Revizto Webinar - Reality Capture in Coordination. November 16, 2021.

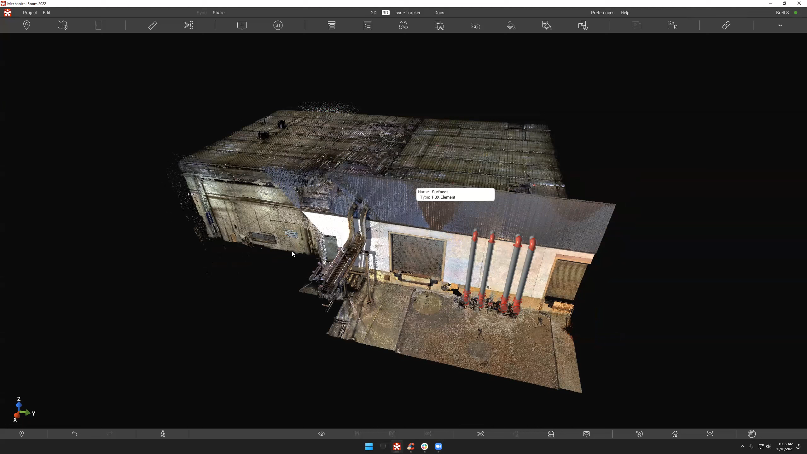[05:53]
And, you know, it really starts in a really, really sort of primitive way. And that is the fact that our scan and mesh data can be sent up to the cloud and shared to anybody that can download it through our proprietary format. We do some compression here and all of that because we do know that people are using our product on lower end machines and sometimes even tablets. So the ability to bring in those scans and actually reduce their weight while still getting the same visual quality has been a huge value to all of our clients that are using this.
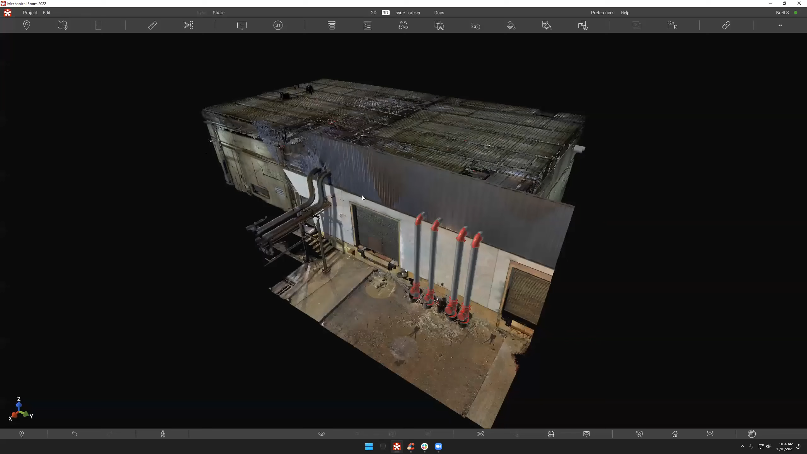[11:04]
what you will now see is that we are working with nothing but the actual 3D mesh. So it's actually a solid triangulated network.
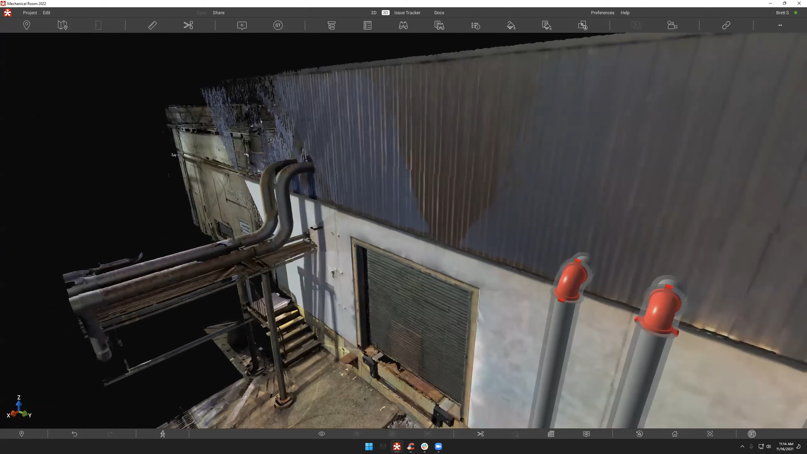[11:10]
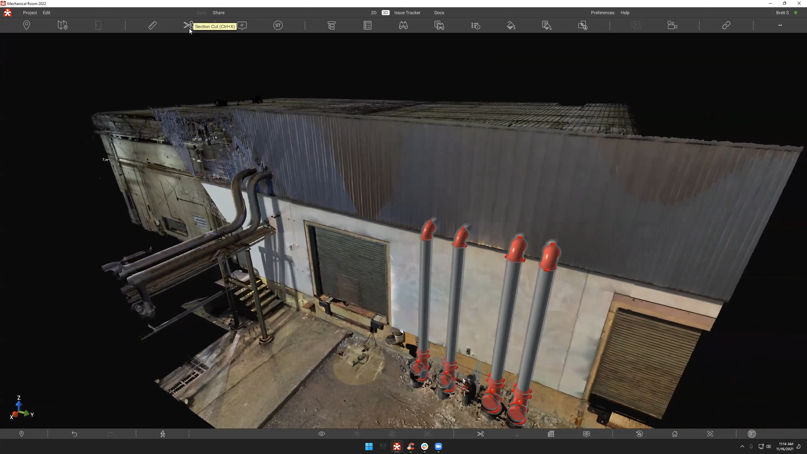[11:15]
And, Greg, to your question, what's nice about the meshes is that they cut very clean. There's not a lot of noise.
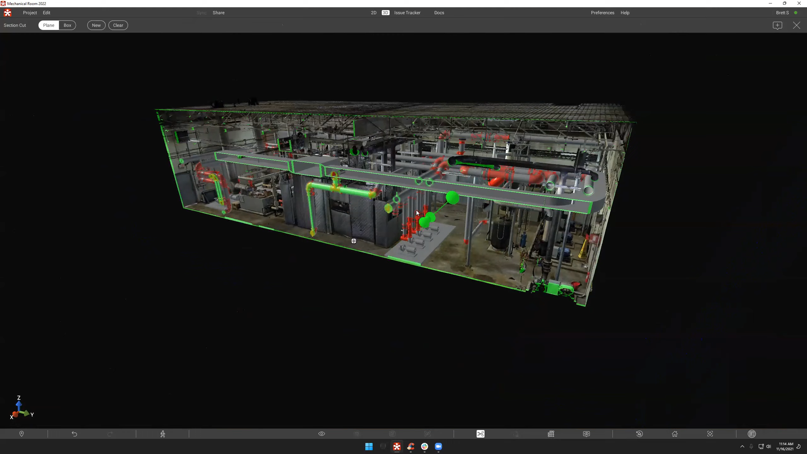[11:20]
Everything is very crisp. Everything is very clear, right?
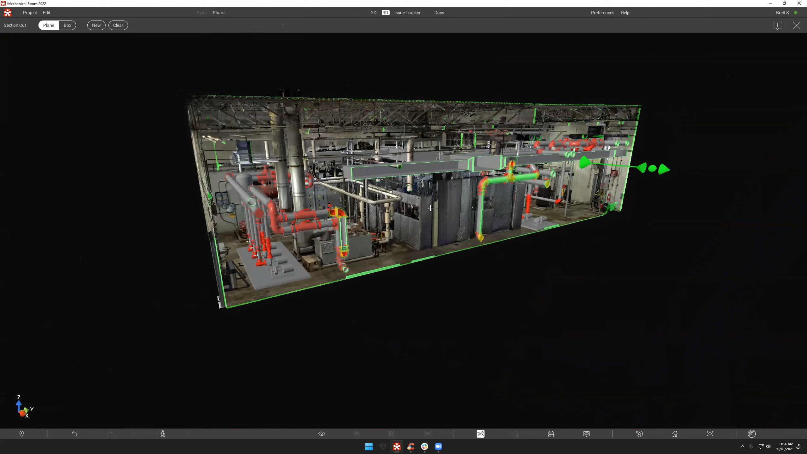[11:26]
Yeah, I think what really speaks to that, Brett, too, from an observer here that everybody can see is that as soon as you switch to that mesh, your screen sharing got a lot smoother. Everybody saw that very quickly and cleanly. So I think that certainly speaks to how we're able to work with that. And for those that are on the call new to Revisto,
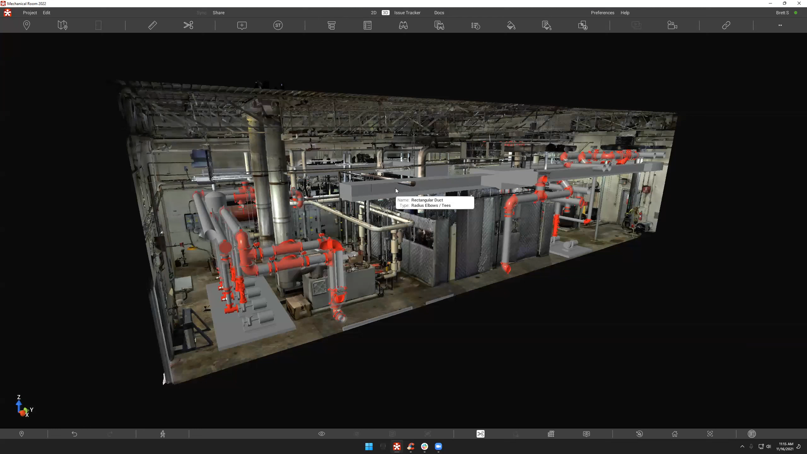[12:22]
download this on whatever device they want and have immediate access to it. Absolutely. Yeah. And, you know, to get to the point that you were talking about or that I was talking about with the ability to use it, if we come in here and we change to a scan only,
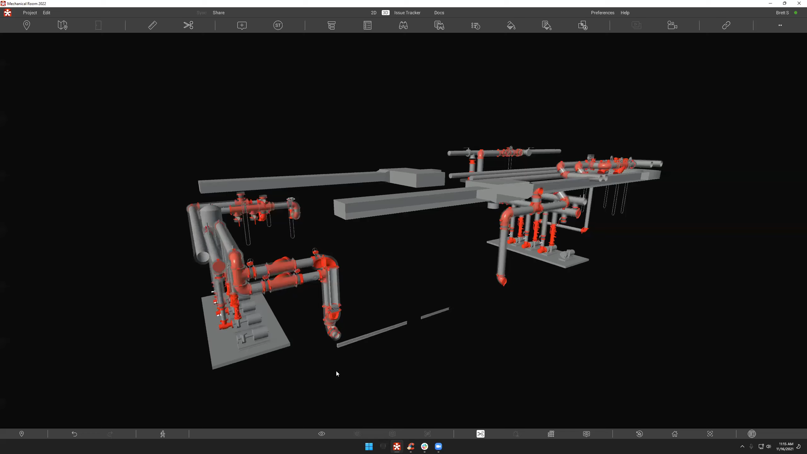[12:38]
we're not going to see anything
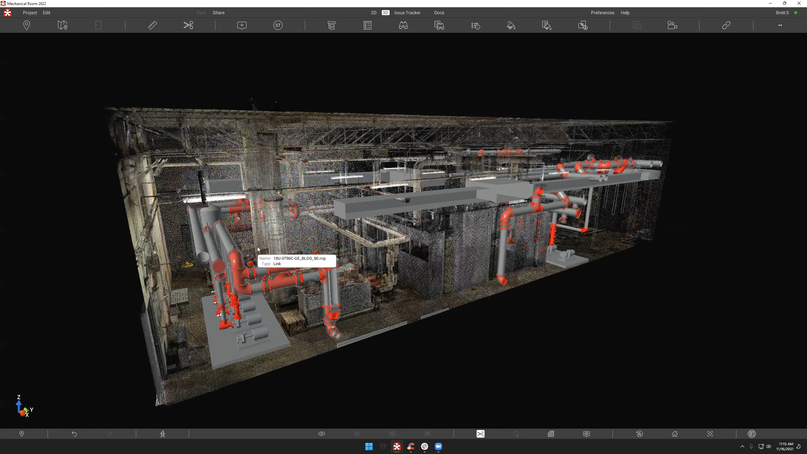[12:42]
different from what was captured point. But this is a good example of noise.
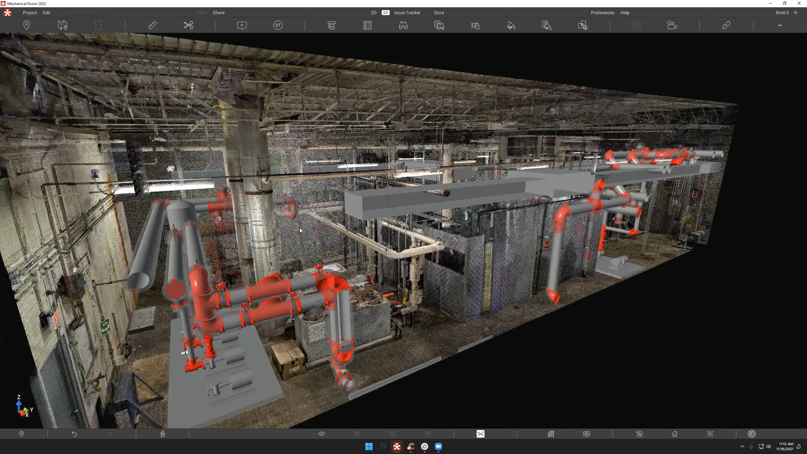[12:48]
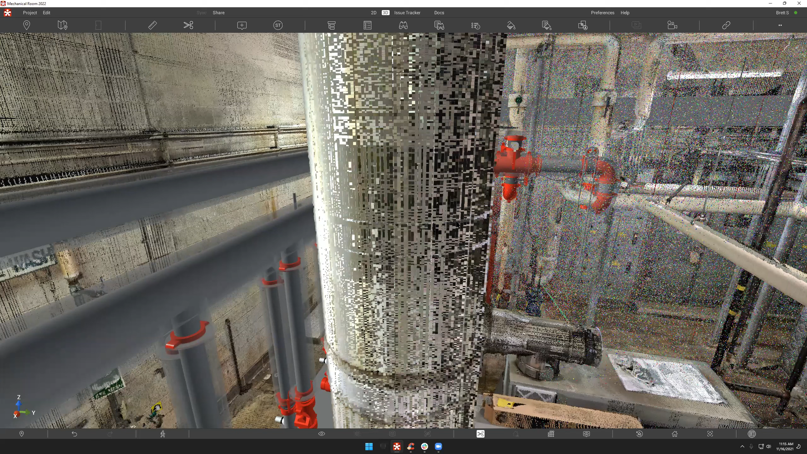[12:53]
See this, we had a scan, something must have happened to it, and now we've got a ton of noise going on.
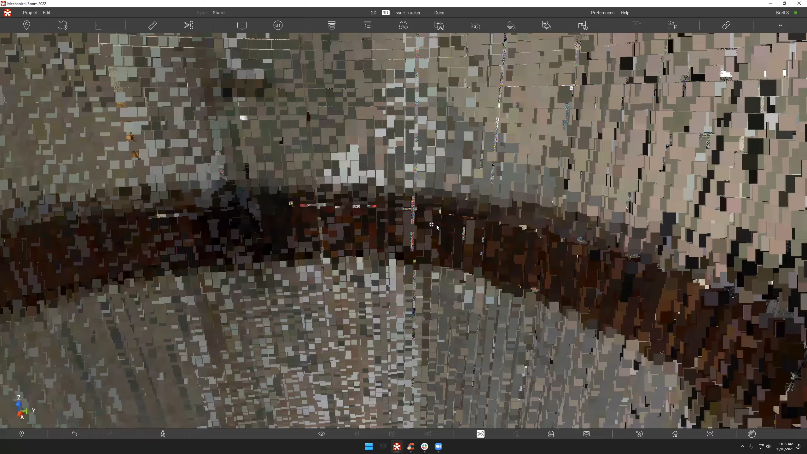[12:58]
Now, this isn't really a problem with our software, there are multiple ways to get rid of this noise,
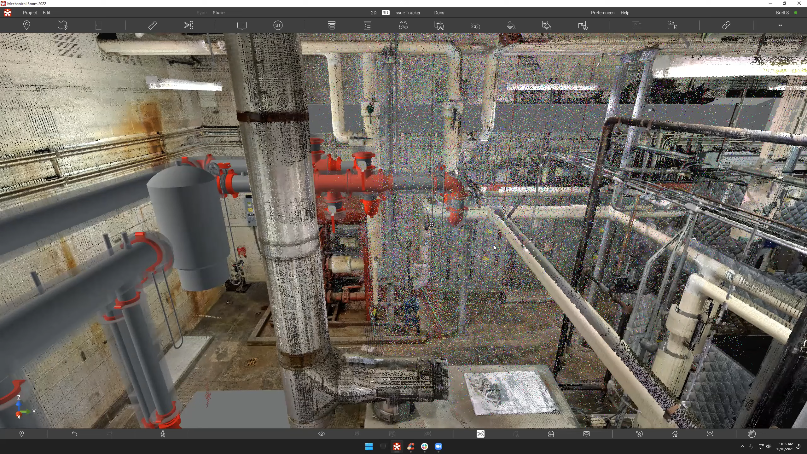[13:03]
there's post processing your scans, or generating those meshes, but this really kind of shows one of those particular examples, right. So, like, for, you know, an end user wants to go try and measure, we've got all this noise kind of getting in that user's way, right. So, we don't know exactly what we're measuring to.
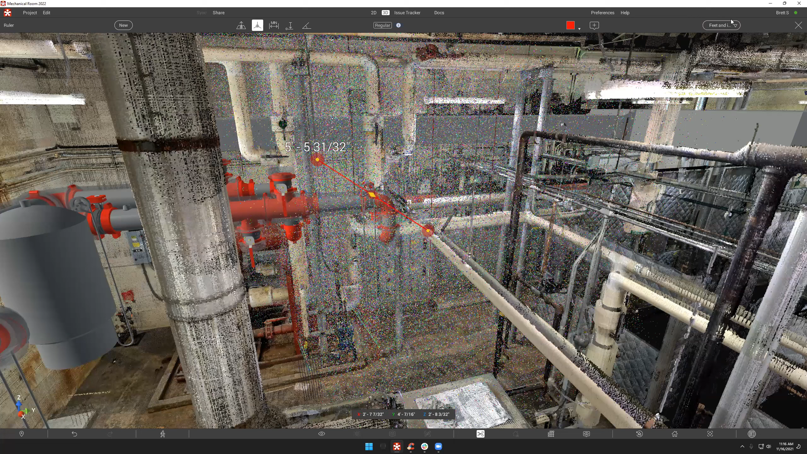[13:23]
However, once we switch over to that mesh,
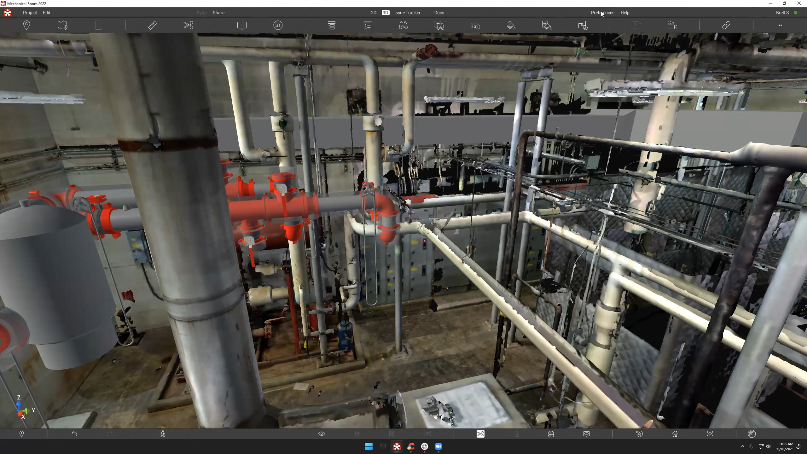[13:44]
and we have the same view, that measurement, I think, becomes a little bit more clear. Now, point clouds will give you a little bit more detailed of a measurement, if there is not noise. So, for example, we come over here, we switch back to the scan. And let's go over to an area that's been properly cleaned up.
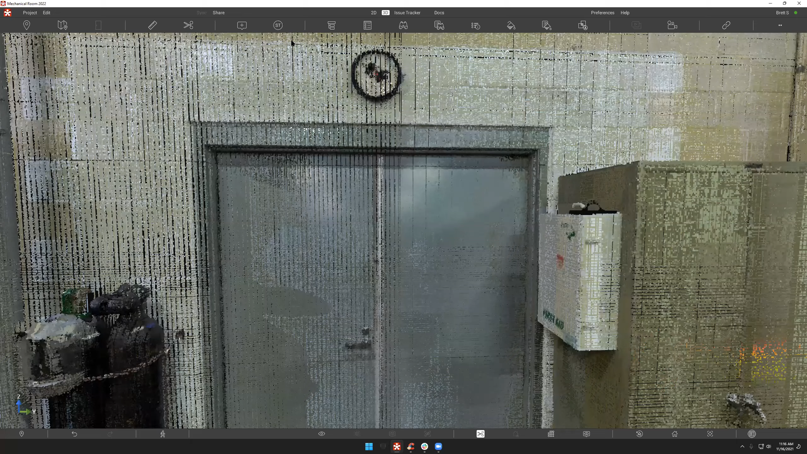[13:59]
and where an RCP may actually be more beneficial. A lot of it depends on what is your use case, right. Are we doing construction verification? Are we doing design coordination collaboration?
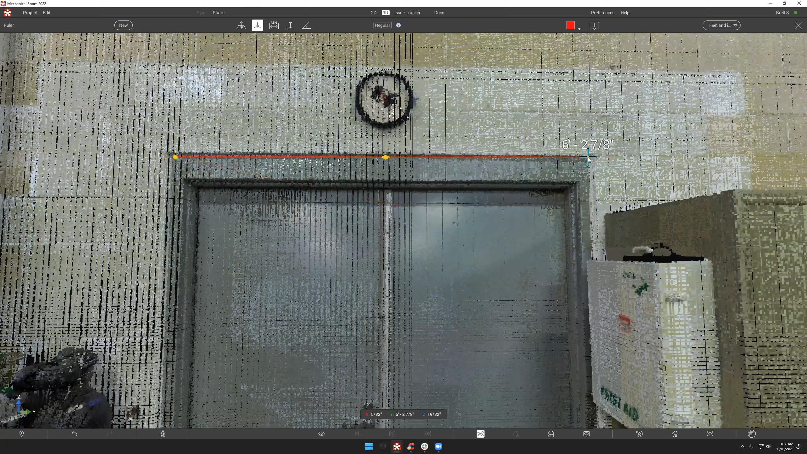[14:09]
A lot of it depends on that, and how high of a quality your scan is. But there we can actually see a measurement directly on the RCP.
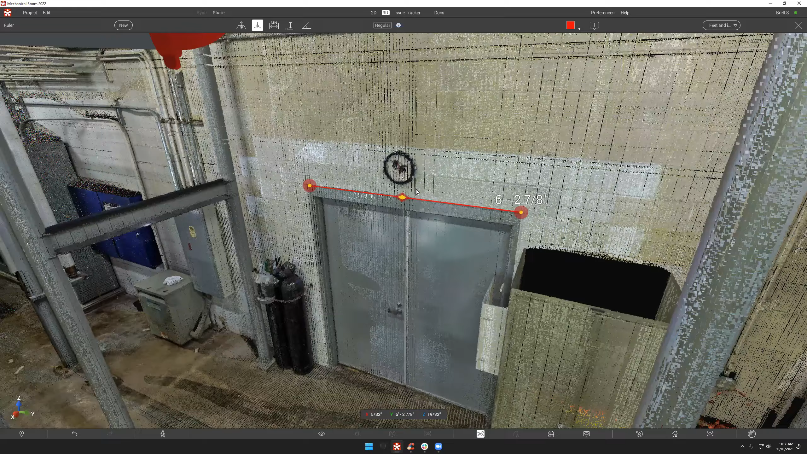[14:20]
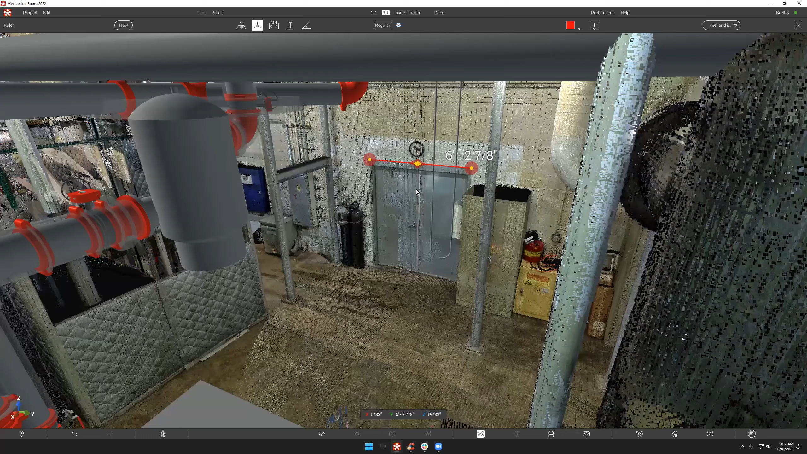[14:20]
Yeah, and this is powerful, Brett, for, you know, for people that really don't, that are not technical in some of the, you know, the typical software packages to have this easy access to, you know, sectioning and dimensioning in this.
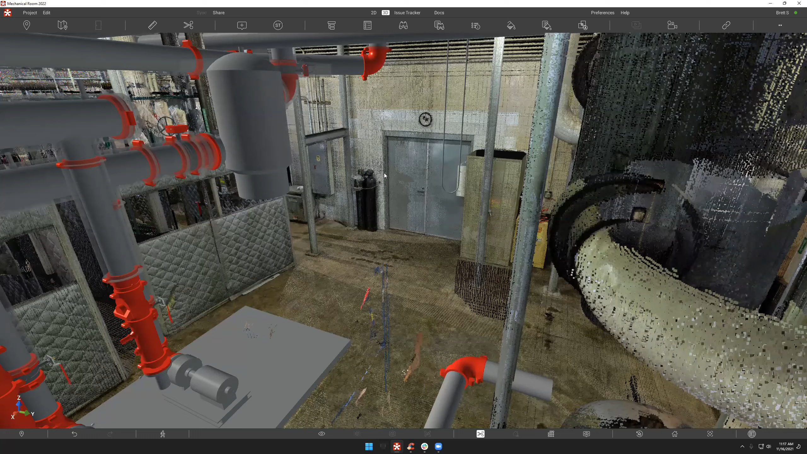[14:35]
From a coordination standpoint, you know, maybe talk to and show